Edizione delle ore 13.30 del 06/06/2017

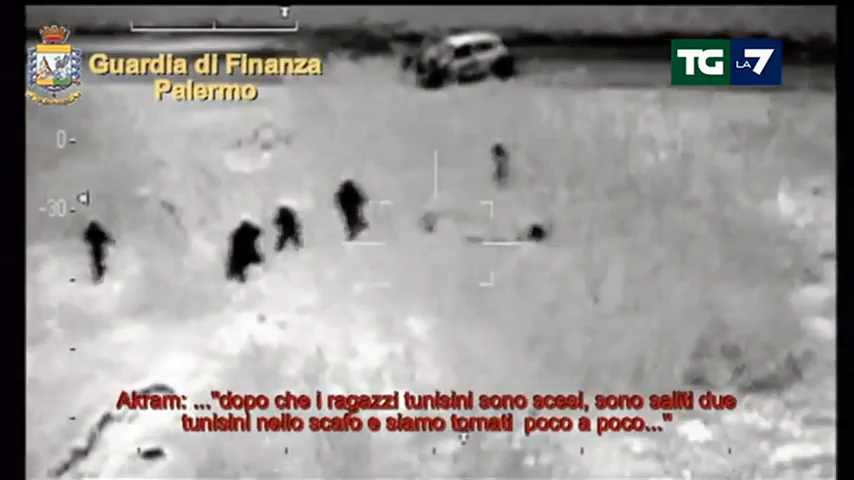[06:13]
tunisina ma anche di essere respinto dalle autorità italiane per accuse di terrorismo.
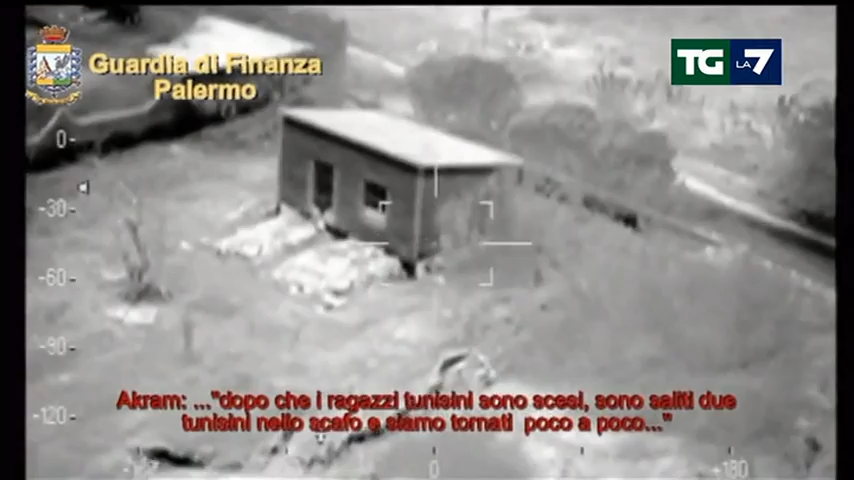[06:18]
Le indagini hanno permesso alla Procura di Palermo di fermare oggi 15 persone. La banda, scrivono i PM, nel provvedimento di fermo è un pericolo perché è capace di fornire un transito sicuro,
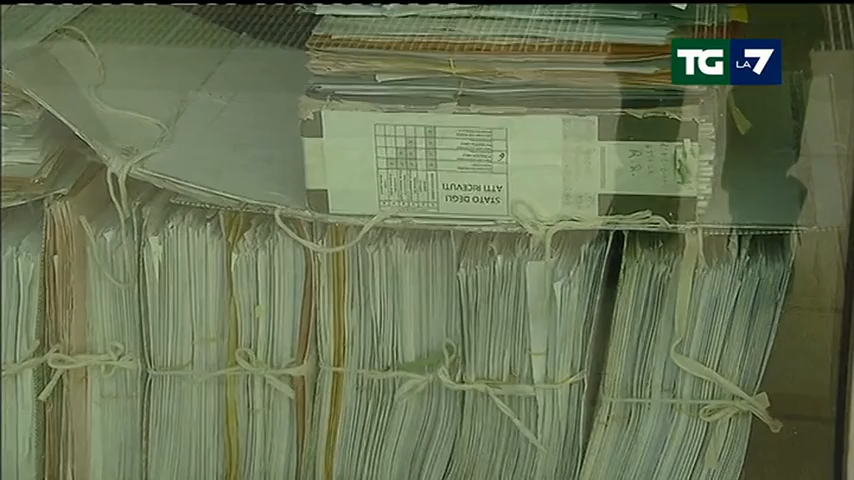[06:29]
occulto e rapido anche a persone legate al terrorismo islamico.
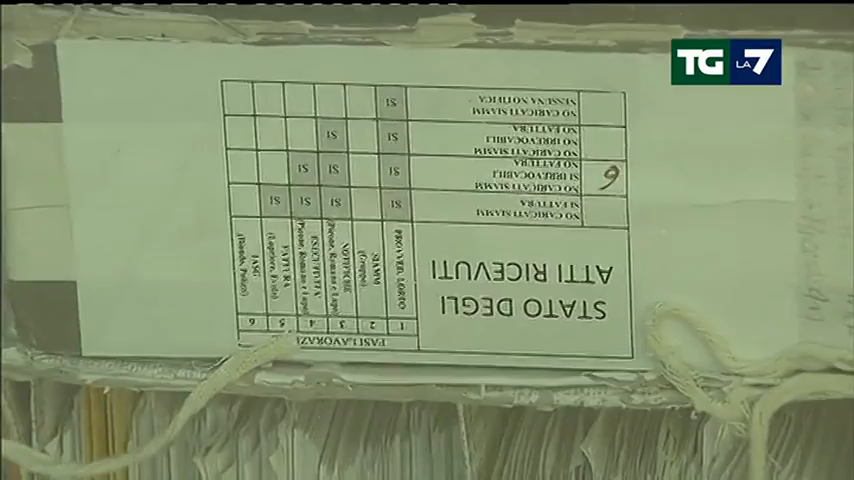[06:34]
Gli investigatori hanno documentato almeno cinque viaggi arrivati a buon fine.
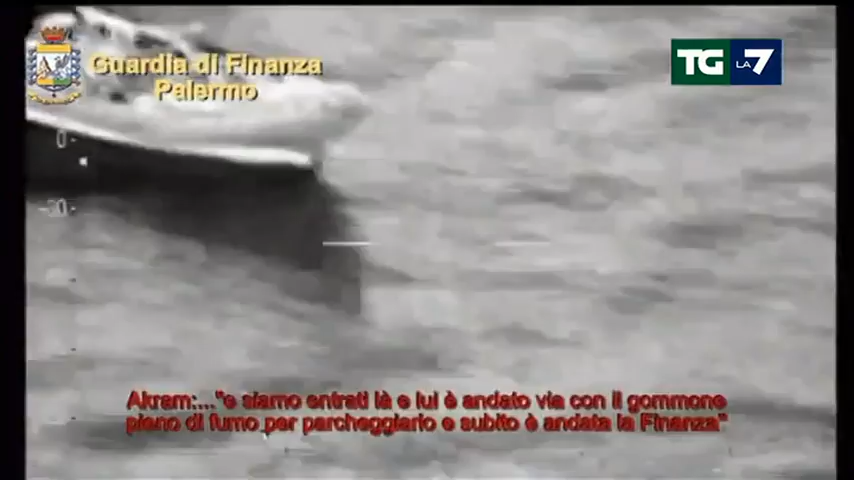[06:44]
E siamo entrati là, dicono, e lui è andato via con il gommone pieno di fumo per parcheggiarlo e subito è andata la finanza. Ecco mentre 14 persone vengono fatte scendere dall'imbarcazione e questo è il capo della banda, un tunisino di 28 anni, mentre si fa un selfie al bordo di un gommone. Le 15 persone fermate sono state accusate di associazione a delinquere transnazionale
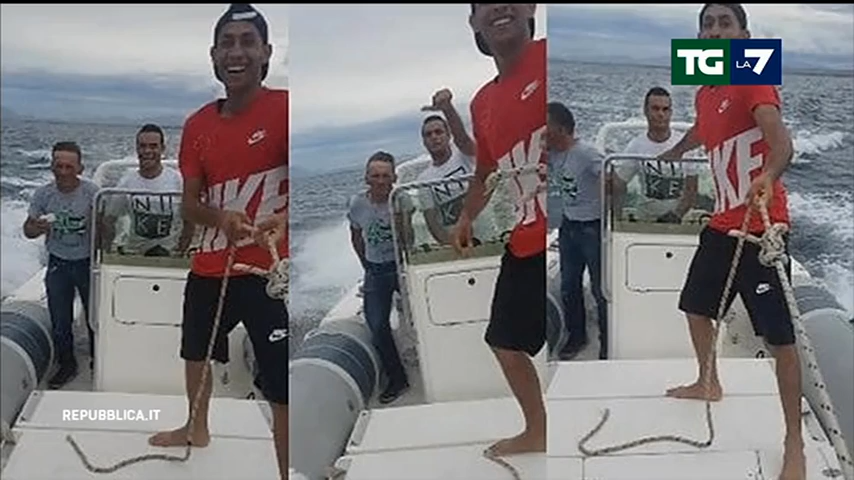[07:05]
finalizzata al favoreggiamento dell'immigrazione clandestina e contrabbando di tabacchi.
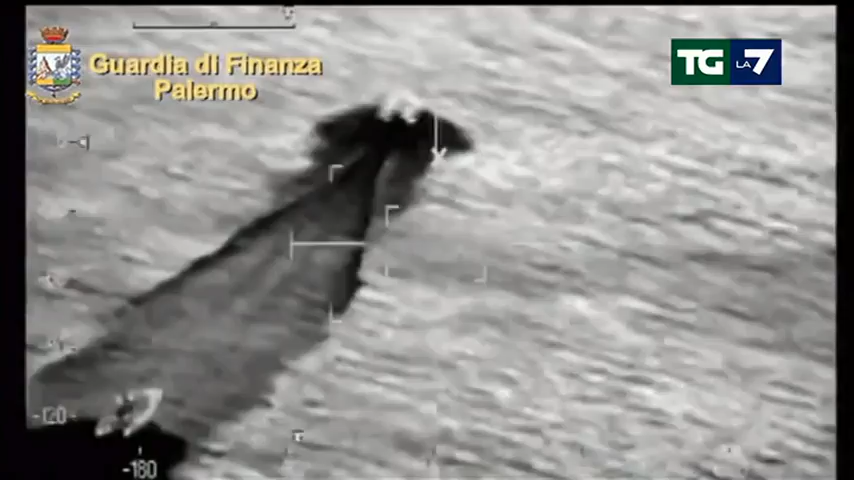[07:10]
Sul gommone viaggiavano anche ingenti carichi di sigarette per lo più di marche estere che venivano poi rivenduti nei mercati rionali trapanesi e palermitani.